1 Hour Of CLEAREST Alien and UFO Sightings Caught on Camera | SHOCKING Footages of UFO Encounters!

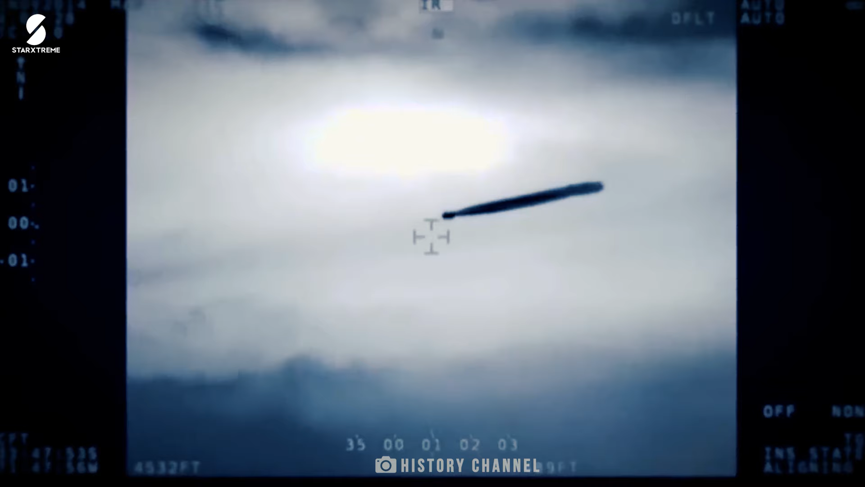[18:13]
But as time goes by, the frontal part of the UFO moves ahead, leaving behind a long horizontal part.
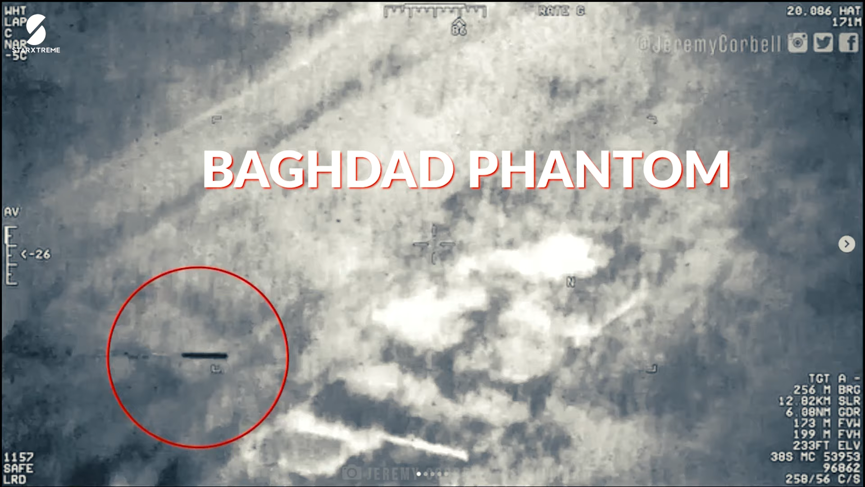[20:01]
a skinny cylindrical object spotted above Iraq in May 2022 by the infrared heat camera of a U.S.
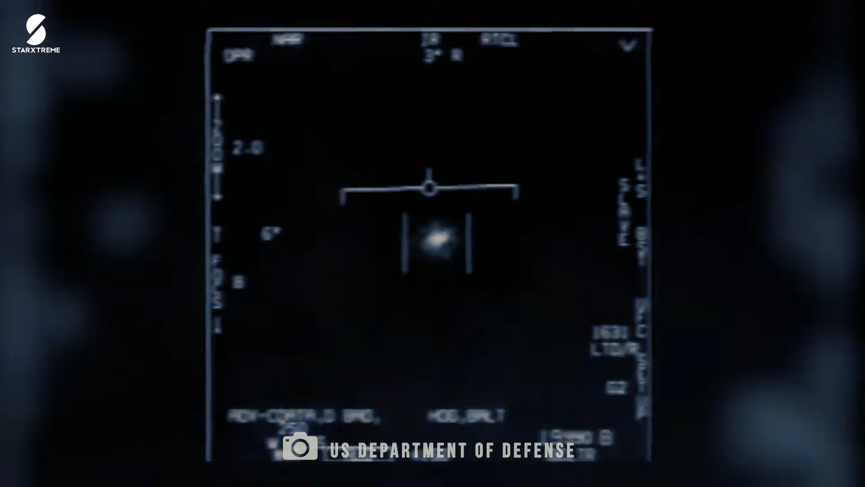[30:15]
The fighter pilot constantly tried to change the mode of tracking to get a better understanding of the UAP, but to no avail.
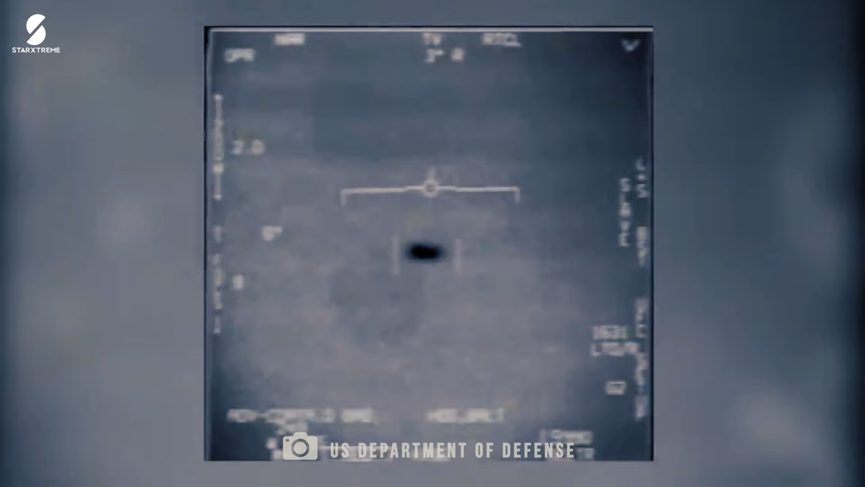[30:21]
And then after almost a minute and a half of tracking the UAP, it suddenly accelerated towards the left at an unprecedented velocity,
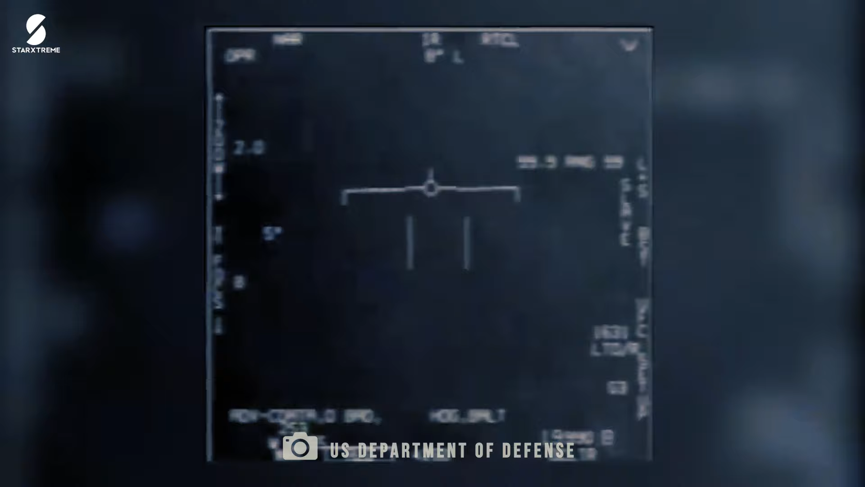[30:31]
moving out of the view of the sensor. The fighter jet was unable to track it after that.
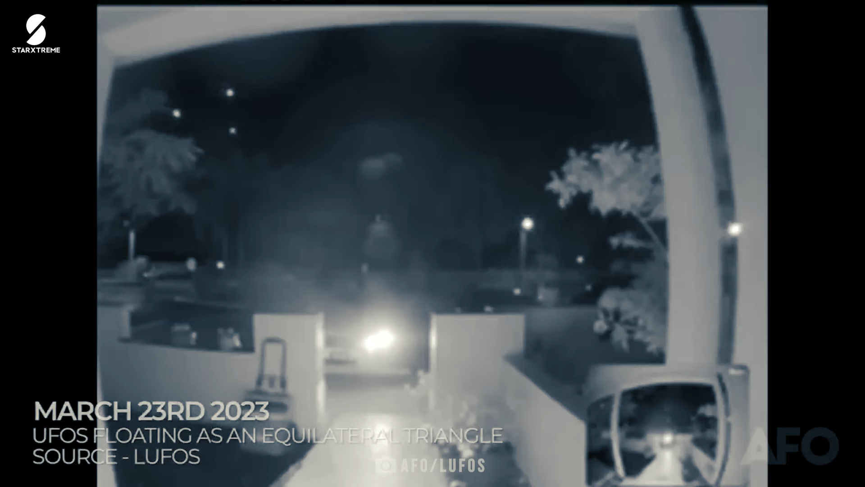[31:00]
In this video, three UFOs can be seen to move in the formation of an equilateral triangle.
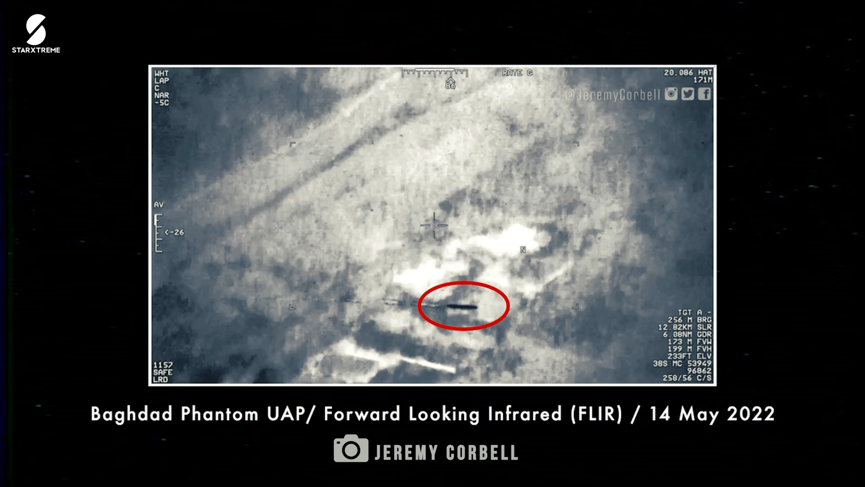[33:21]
Fast-moving crafts are powered by propulsion systems like rockets or engines that create heat.
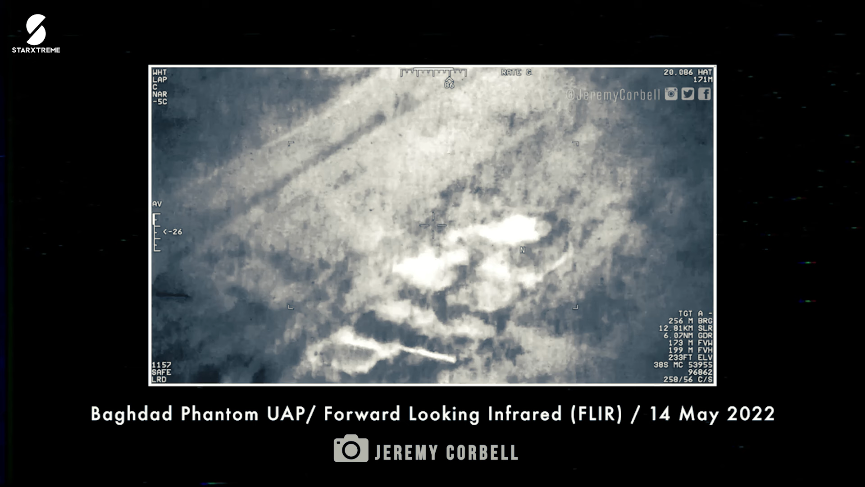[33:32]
But the thermal camera that filmed the object showed it was colder than its surroundings. This goes to show that it was definitely not a rocket.
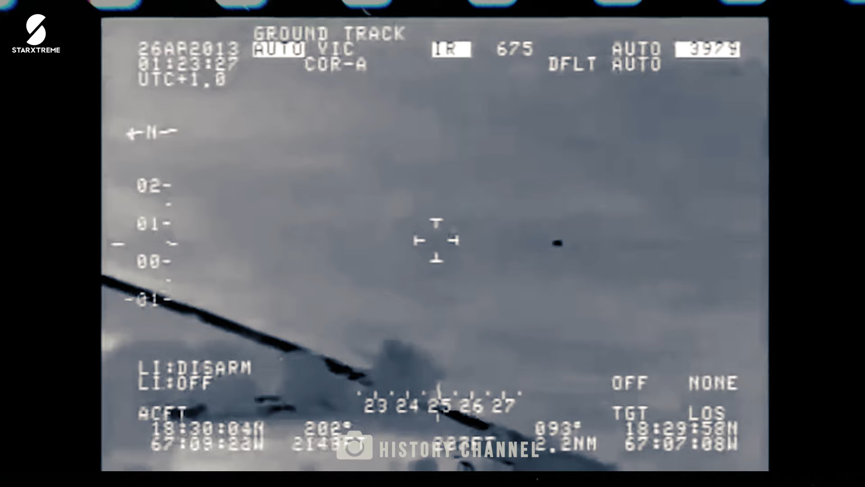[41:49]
In the footage, we can see a sphere-like object swiftly flying first over the airport and then over road and commercial buildings.
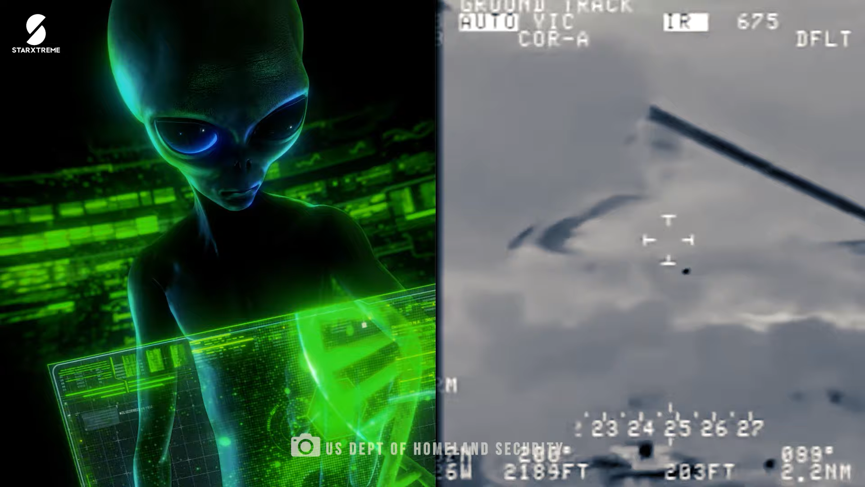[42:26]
The CBP aircraft continued following the sphere for more than 10 minutes.
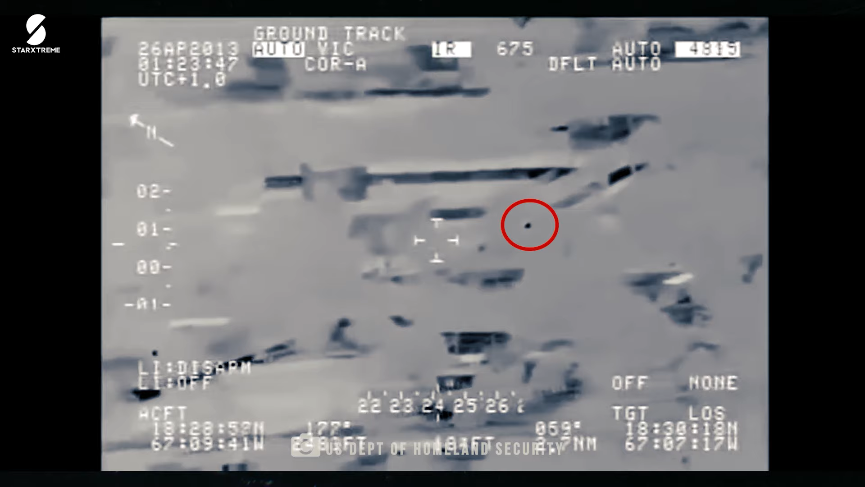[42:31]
And during this time, it slowly moved towards the ocean. That's where things got weirder, because the sphere suddenly dipped inside the water.
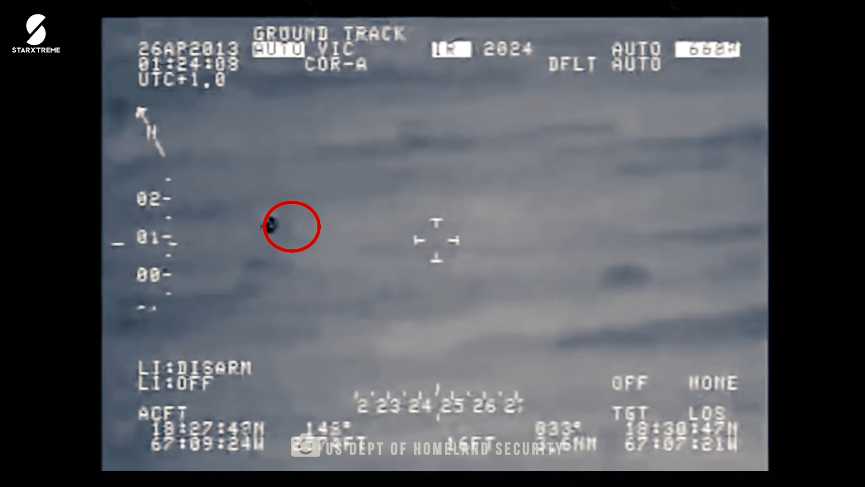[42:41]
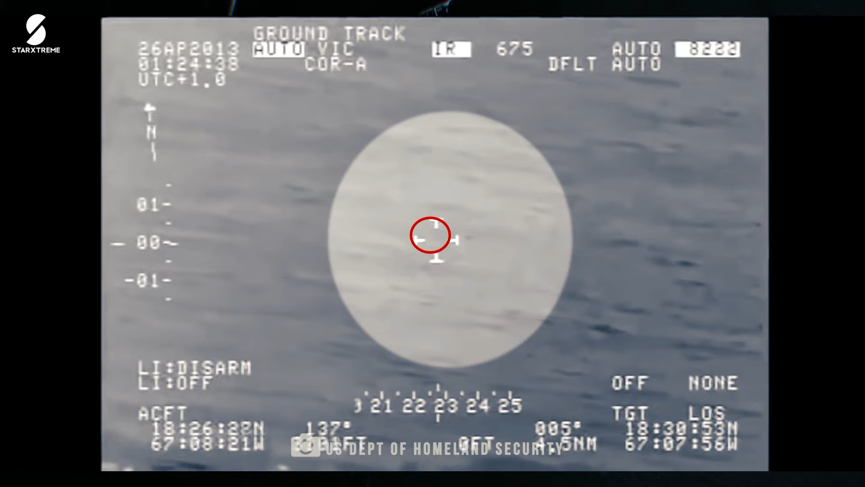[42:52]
And when it emerged out of the water, it split into two UFOs while traveling at the same speed.
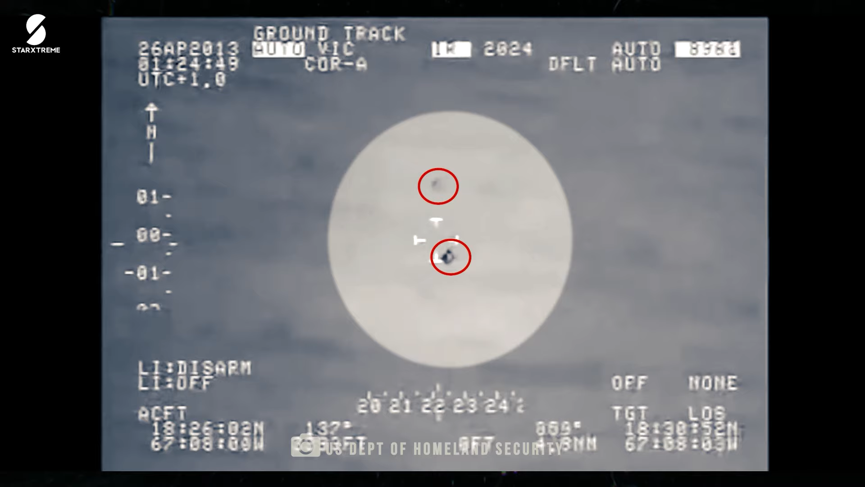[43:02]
The UFOs again went underwater, but this time, never to be seen again.
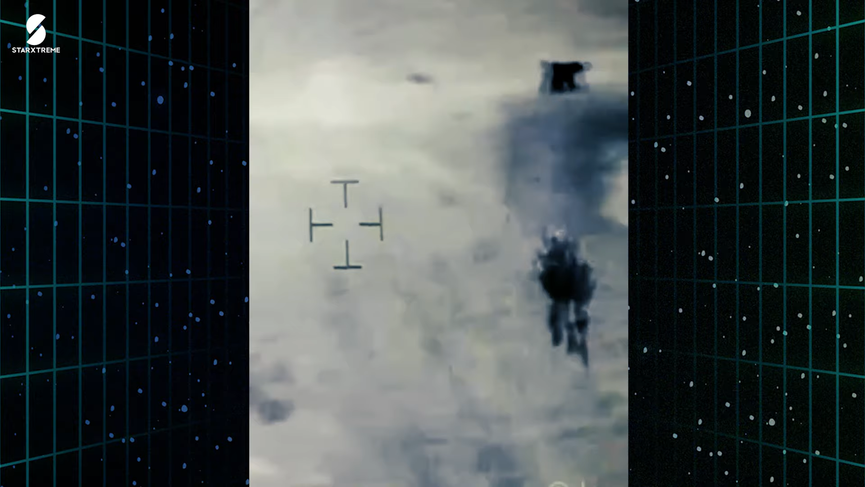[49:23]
This UAP was immediately nicknamed the Jellyfish UFO because of its jellyfish-like appearance.